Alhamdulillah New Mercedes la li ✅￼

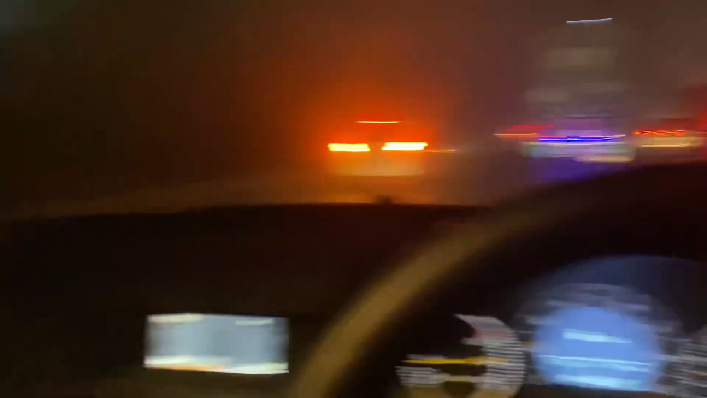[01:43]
مزدار تو جی اس وقت آپ دیکھ سکتے ہیں رات کے گیارہ پارہ بچ چکے ہیں اور بہت دند ہوئی ہے روڈو پہ
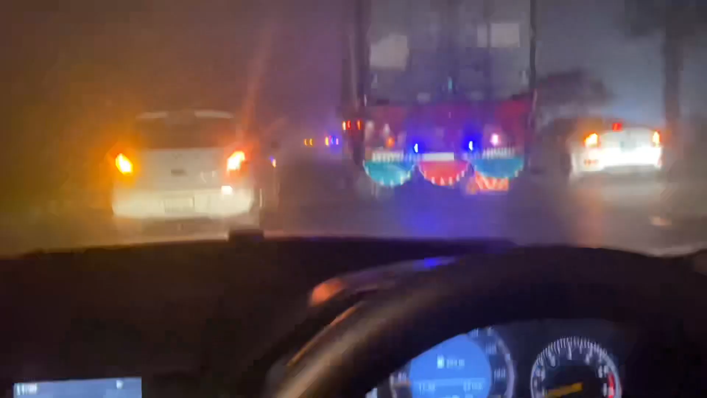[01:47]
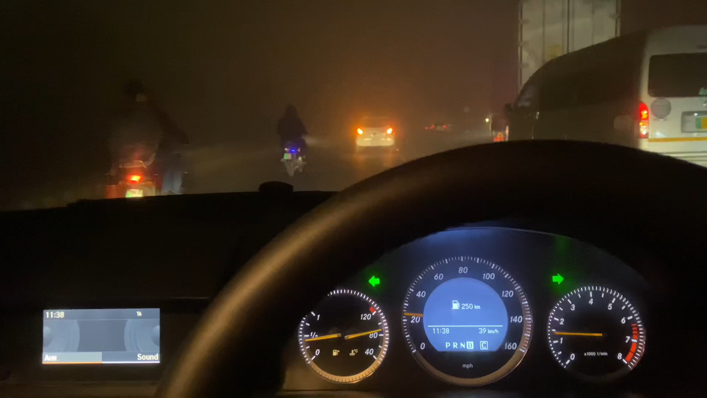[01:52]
کچھ بھی نظر نہیں آرہا گئے
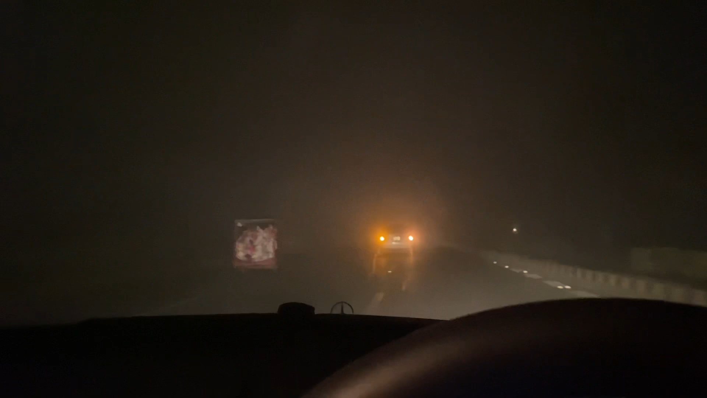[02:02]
گاڑیاں بہت سلو چل رہی ہیں یہ گاڑ جو بچہ رہا ہے اتنی تھنڈ میں باہر بیٹھا ہے اس کا کیا ہو گیا